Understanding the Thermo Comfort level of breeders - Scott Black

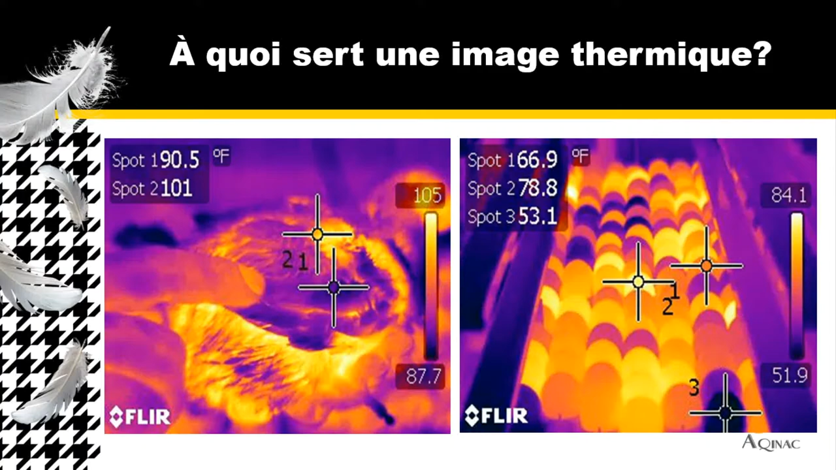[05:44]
you can pretty much say that that is the ideal or that is the ambient temperature of the house. When we look at eggs, you can see the eggs that are fertile and going through embryonic stages, and we can also see eggs that are not fertile. They're not using any embryonic heat. So, let's look at it a little bit closer. When we look at a hen house, we can see the nest, we can see the scratch areas. Look how much heat these hens are putting off. It's critical to understand it when we see it with the thermal image versus the naked eye because they are releasing so much body heat.
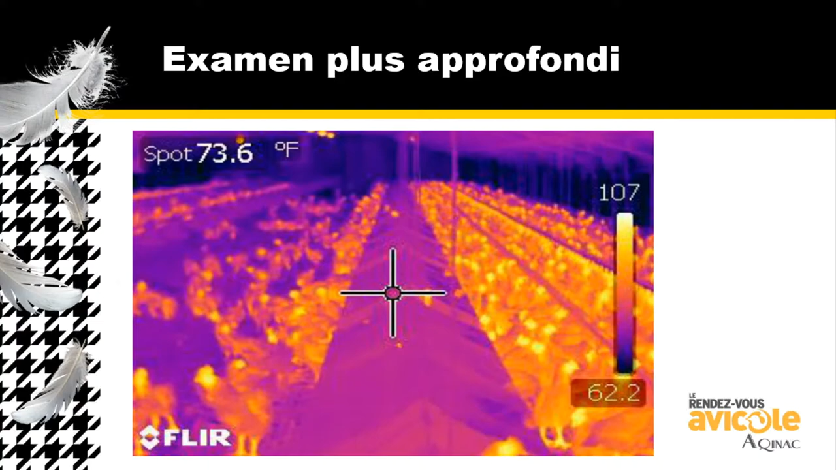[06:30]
On screen: spot 73.6°F
And a little bit, your eyes will start to get closed because you will start to get tired because your body is using metabolic energy in order to eat or in order to consume what we had for lunch. So, let's look at hens as they're feeding a couple hours after they feed because remember they go to feed, they go to water, and then they go to the nest. So, here's what it looks like.
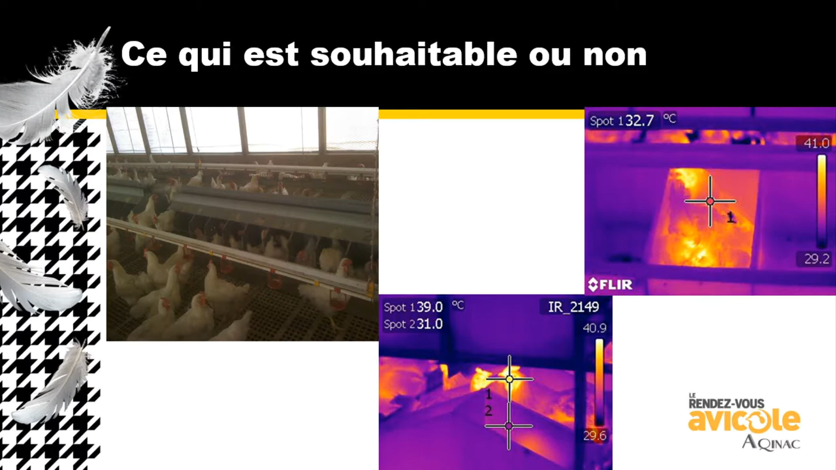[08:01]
they're hot as well and the hens don't even want to go to the hole. What ends up happening? Floor eggs, non-nest eggs. That's what ends up happening. We're not able to cool this hen down enough to be able to capture the eggs.
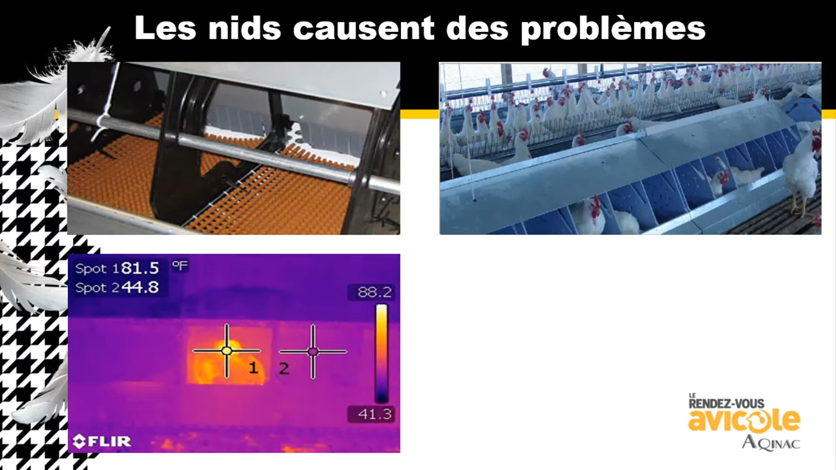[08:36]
On screen: scale top 88.2°F, scale bottom 41.3°F
We still have the older nests. And the older nest will take the temperature
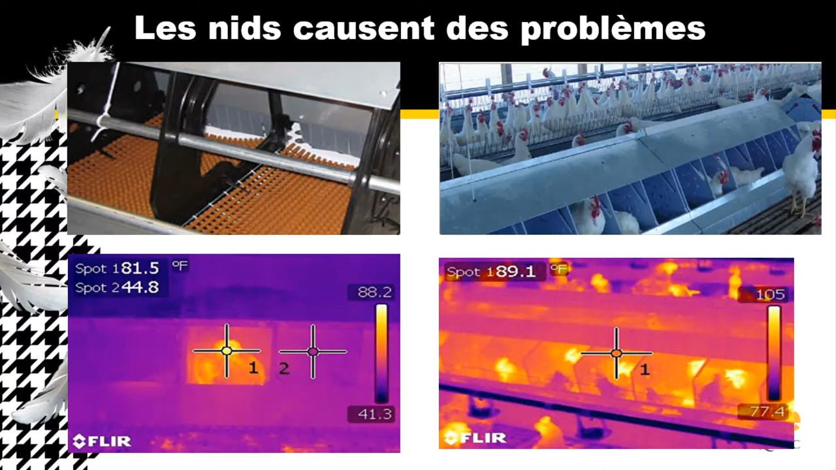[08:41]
at 81 degrees and we take another temperature right beside it and the hen's not in it. We take another nest and we see that they're 89 degrees and she's hot, she's hot, she's hot. They're being forced into the nest even though they don't want to be. And the other ones are probably being laid nests out on the slats. So, this is a video I took probably about four months ago in the States.
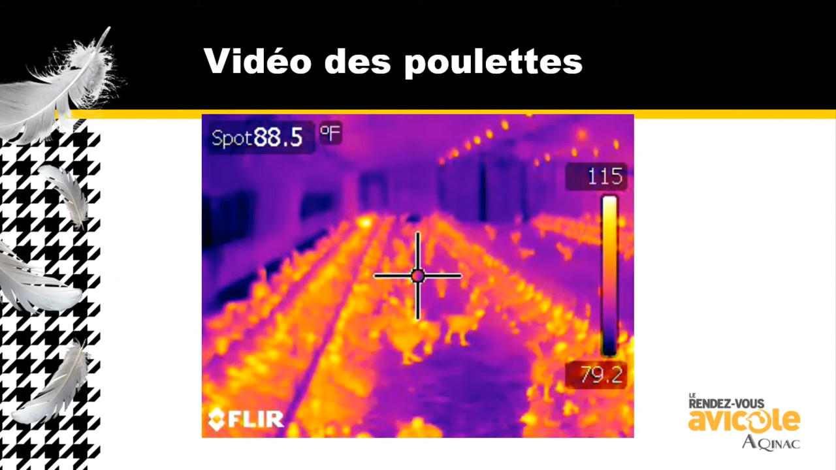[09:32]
On screen: spot 88.5°F, scale top 115°F, scale bottom 79.2°F
That's the feed motor down there. You can see it. Another one right here. And you can see these birds just constantly just nothing but just releasing heat, releasing heat. This is while the actual feed is being out and being placed.
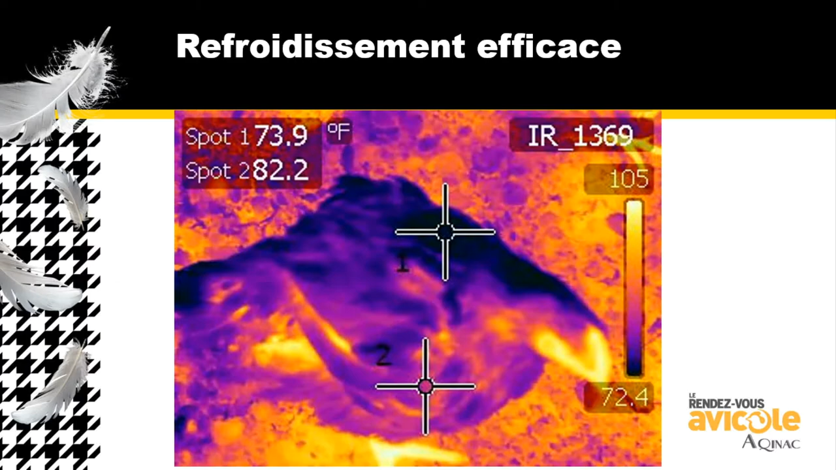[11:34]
On screen: scale top 105°F, scale bottom 72.4°F
She's cooler on one side because we're bringing air down the house and it's cooling her on one side and then the air is going over and moving on down towards the fans at the very end. So, we can see that this is really good cooling because from the thermal image, she's cool on one side and warm on the other. So, what is the cause and effect? So, I'm going to show you a series of six pictures that were taken. This first picture is when the pullets are actually being fed. So, when you look down the chain, you can see the feed that's come into the house at a cooler temperature and it's coming down at a rapid speed and you can see the hens are just waiting in order for them to be able to grab the feed when they can.
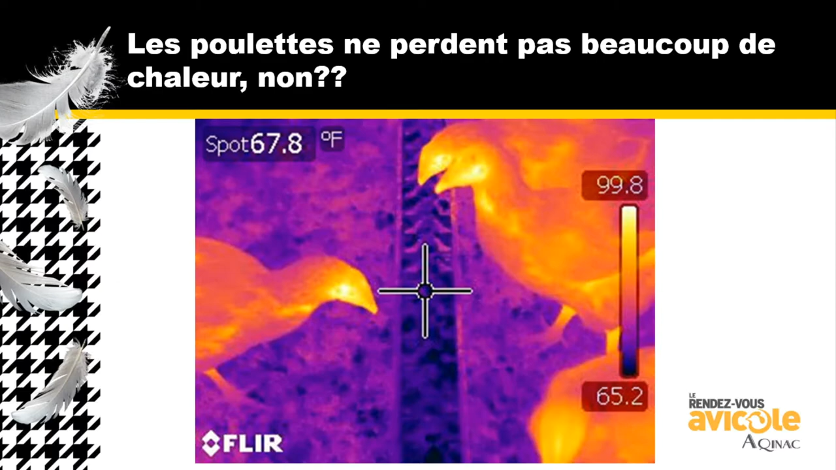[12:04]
On screen: spot 67.8°F
We can see now that we've stopped the chain. You can see all the cold feed that's come in,
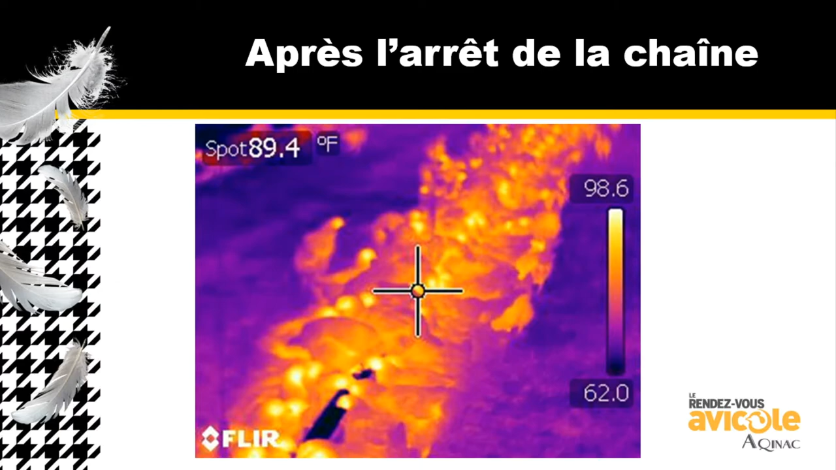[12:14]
On screen: spot 89.4°F
in the trough and that is about right after we stop the chain. We look at it at an hour later and we can see that some of the feed is still in the track, but look at the difference in the birds. Look how much warmer, look at the hotter color that we're starting to see just one hour after we've ran the feed.
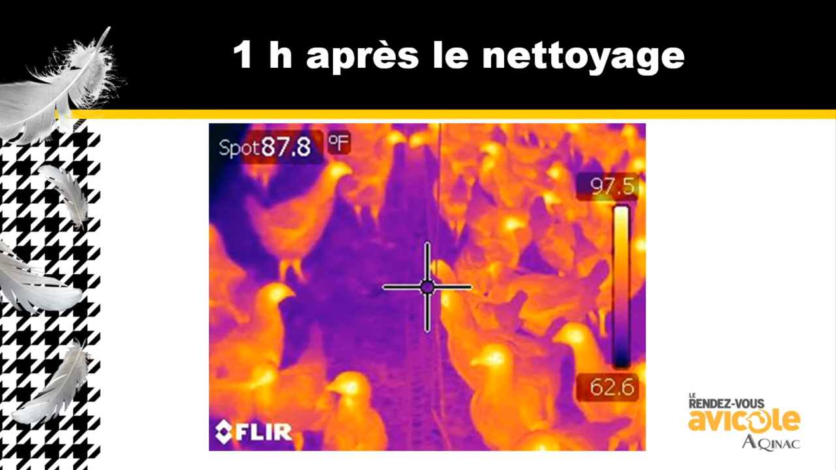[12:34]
On screen: spot 87.8°F
What does it look like two hours after we've ran the feed? Look at the difference. You can see the feed is clearly gone. They've consumed all the feed. Now they're getting water and going out their daily thing.
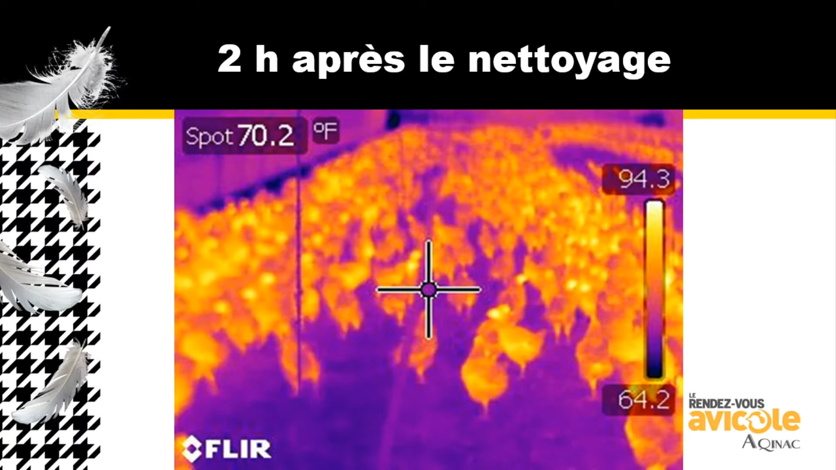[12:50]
On screen: spot 70.2°F
Six hours later, feed's been digested and then you look at the different color of the birds. So, you start to see more blues where they're cooler and the only thing now that's red is their heads.
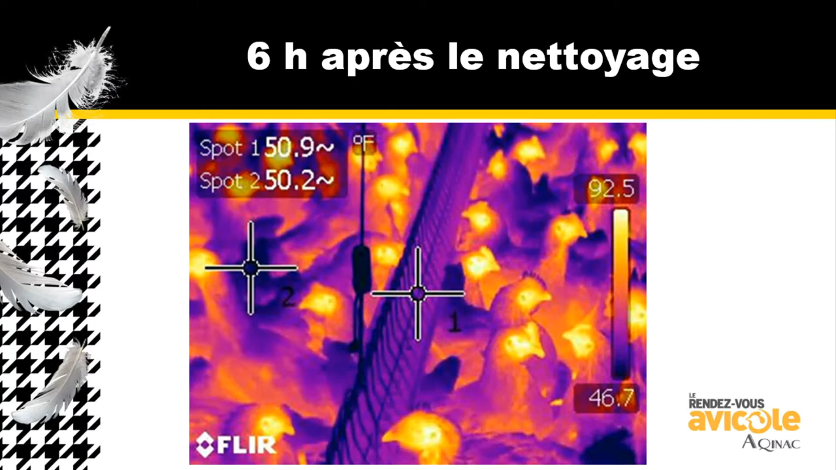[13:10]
So, let's look at that one more time. Birds being fed.
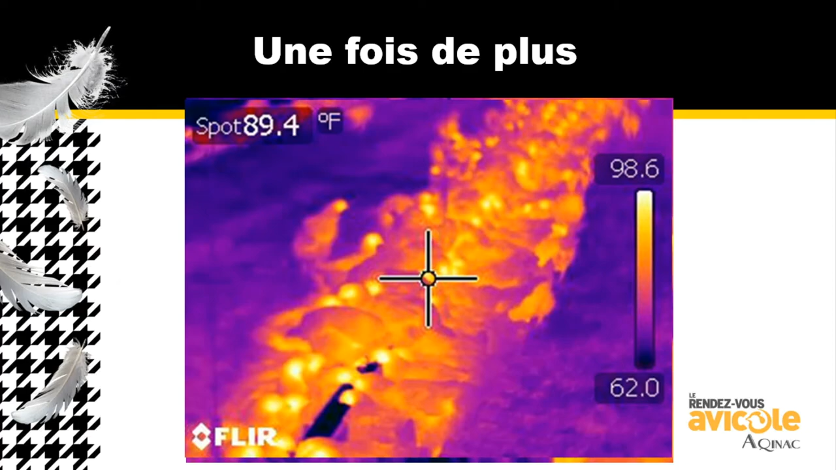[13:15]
On screen: spot 89.4°F
Change stops. Look at the color of the red.
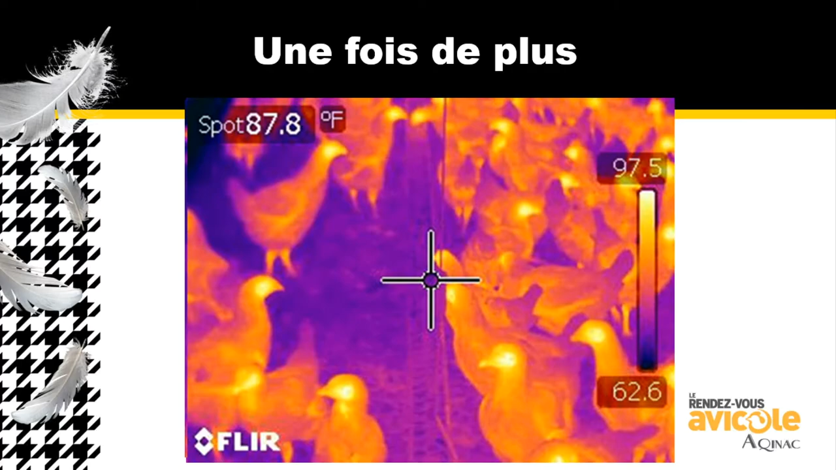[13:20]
On screen: spot 87.8°F
Then she's even hotter. She's even hotter. And then she finally starts to cool down six hours later. Thankfully, luckily, a couple hours after that, what are we going to do with the pullet? We're going to put her down for the night. So, she's able to release that body heat before we go when we put her down for the rest of the day.
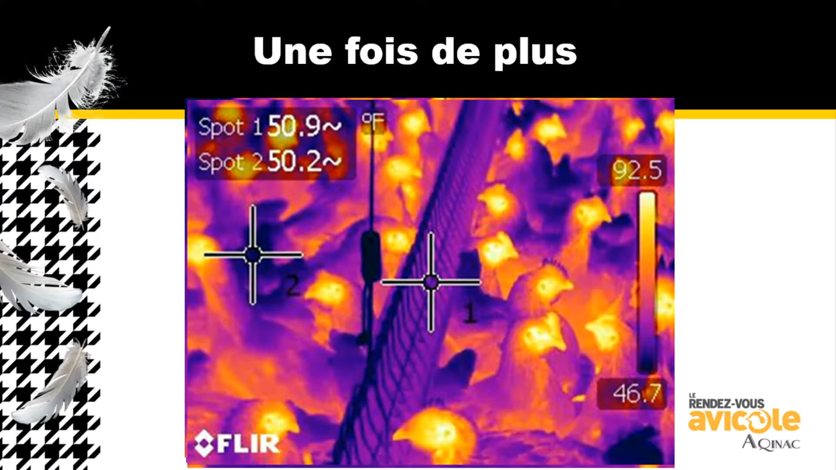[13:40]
Sometimes there's more than meets the eye when we see a feeding that's gone bad. We see a problem with the motor.
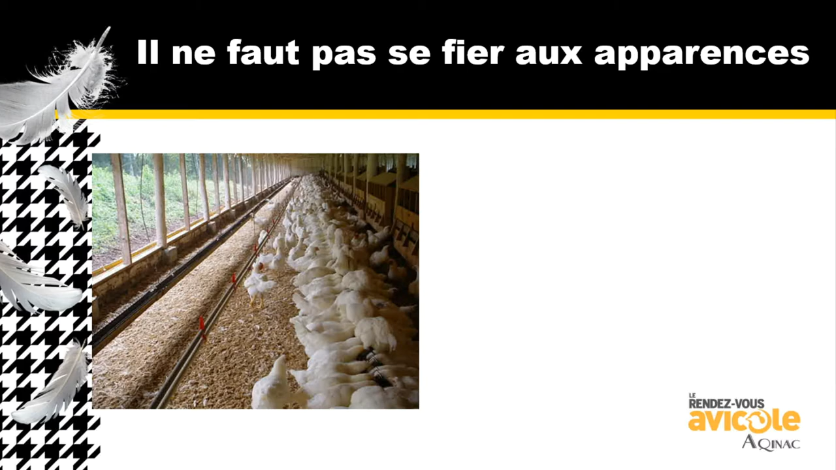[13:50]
We've not turned it on at the right time. Grower overslept. Some type of manufacturing or malfunction in the equipment. This is what it looks like from the thermal side.
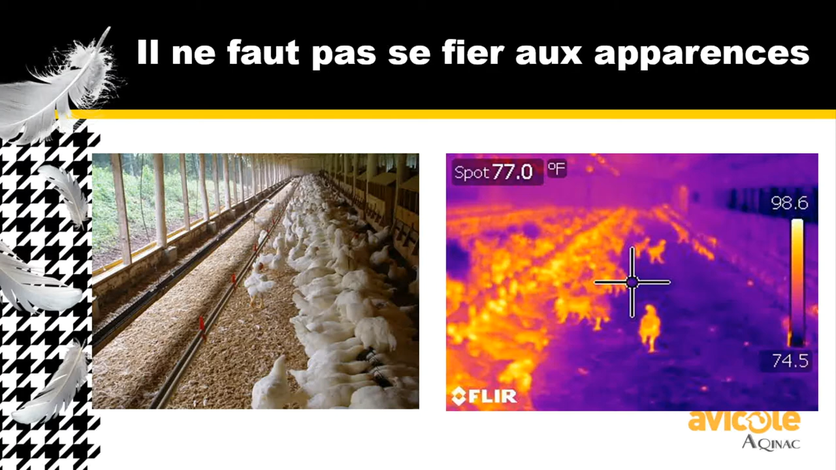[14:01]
On screen: spot 77.0°F
You can see all the heat build up here and there's nothing there at all. So, what do we need to do and how do we need to manage that heat?